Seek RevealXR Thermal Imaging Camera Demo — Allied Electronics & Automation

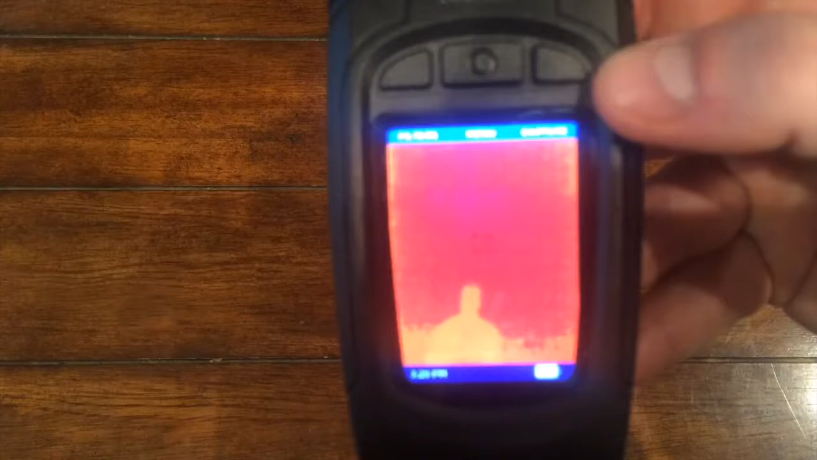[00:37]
The main controls are located along the top of the screen and they change depending on what mode or screen you're using.
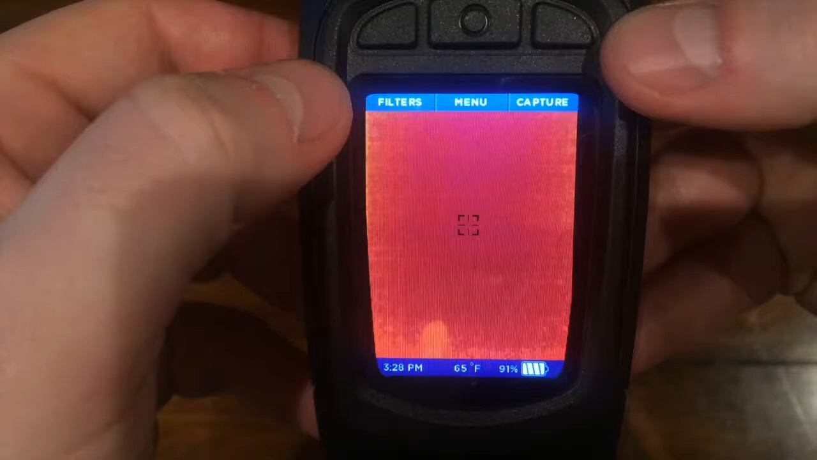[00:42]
On the bottom you'll see time temp and current battery charge.
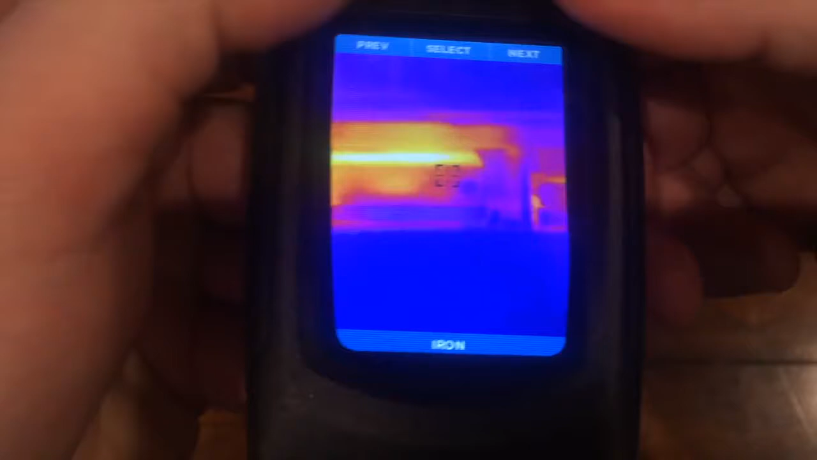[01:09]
Now these are entirely based on personal preference and do not
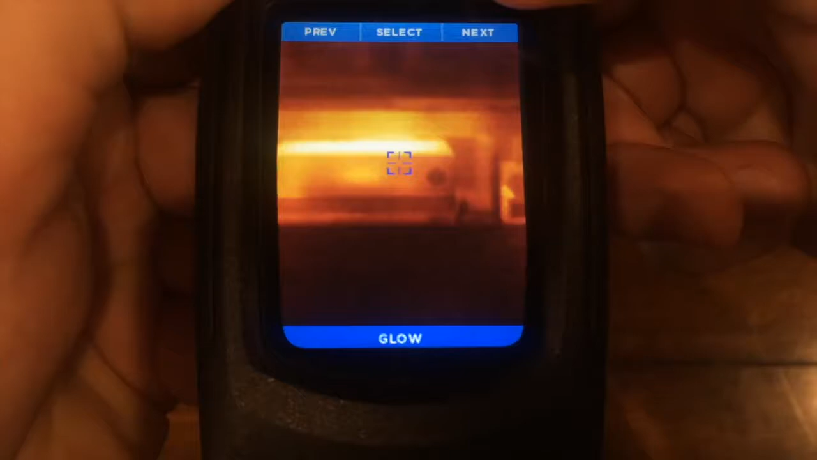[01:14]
impact performance or function so pick whichever you like best.
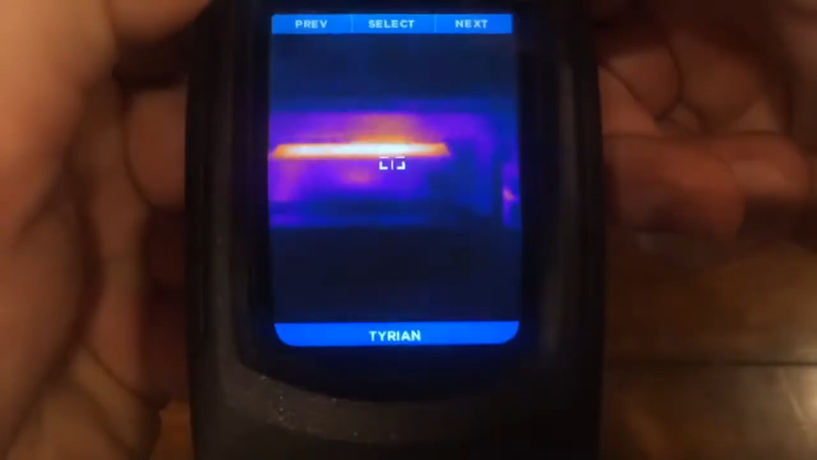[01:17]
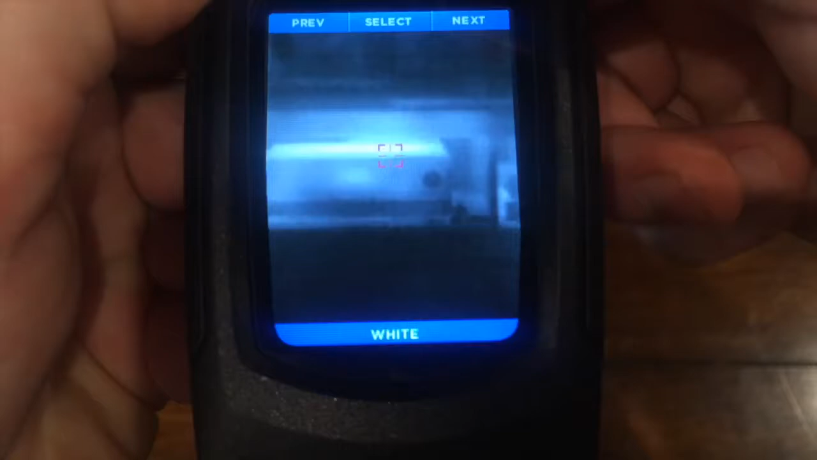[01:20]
Now along the top you'll also see a button for capture.
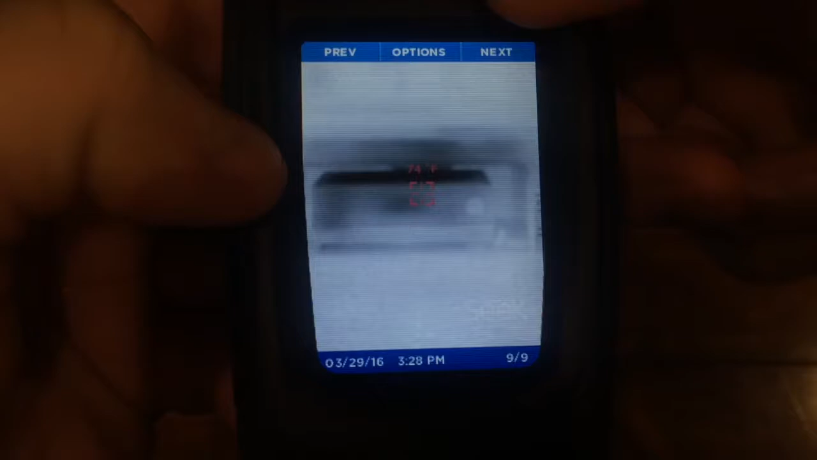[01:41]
The timestamp and date will show on the bottom and if you have temperature enabled it will show in the center with a temperature reading.
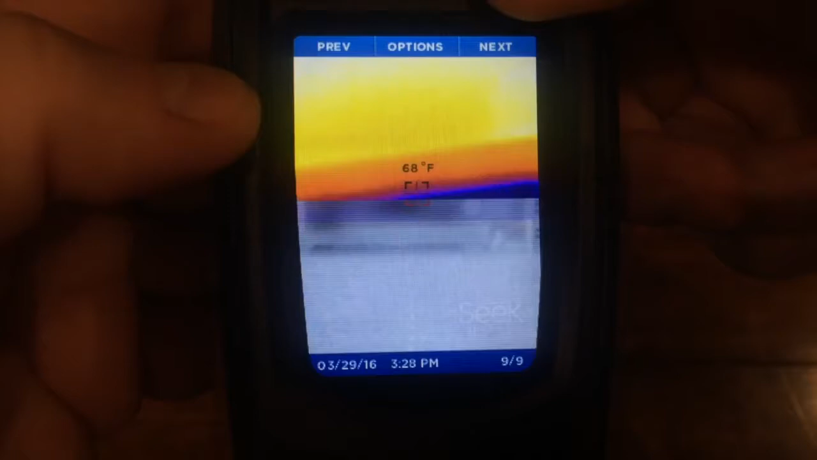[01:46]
On screen: spot 68°F
There you have it.